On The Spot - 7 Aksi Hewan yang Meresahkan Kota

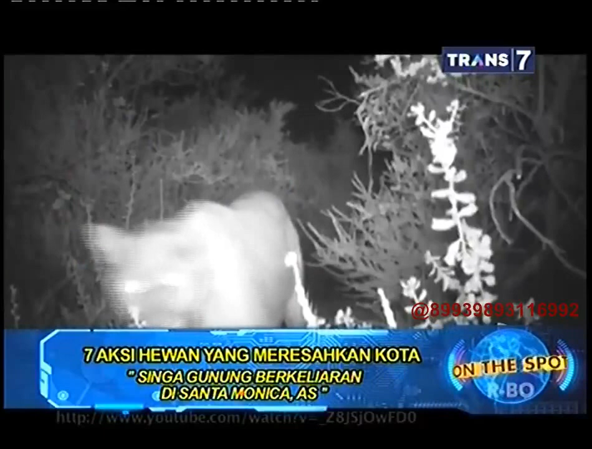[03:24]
tersebut terlihat di halaman sebuah kantor yang berdekatan dengan pusat perbelanjaan terkenal di sana
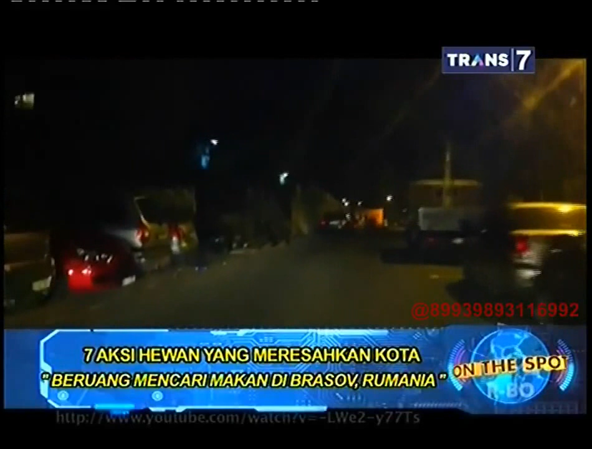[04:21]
Rumania lantaran makanan di hutan sudah habis Beruang-beruang itu tampak mengobrak abrik bak sampah dengan berharap mendapatkan makanan demi mempertahankan hidup Lucunya,